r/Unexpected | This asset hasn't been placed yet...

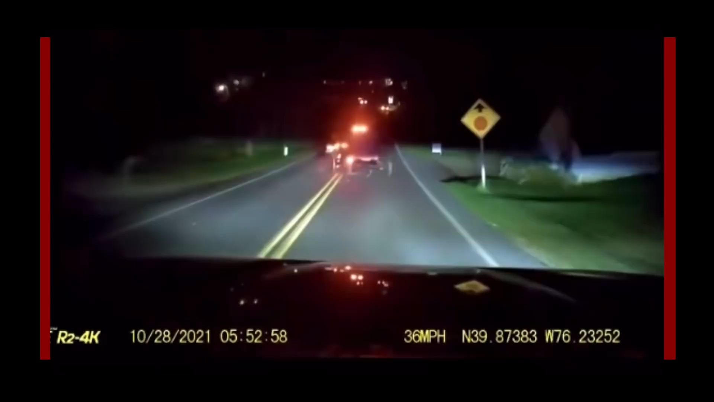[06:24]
Is that that's a horse-drawn buggy drifting? What? What? No, hold on. There's a story. There is a story, and we'll never know it. We'll never know it. They could be going on their way to a stately manor for like horse con or something. Well, no, that's in New Jersey and that got canceled. But still, like, they're just hauling.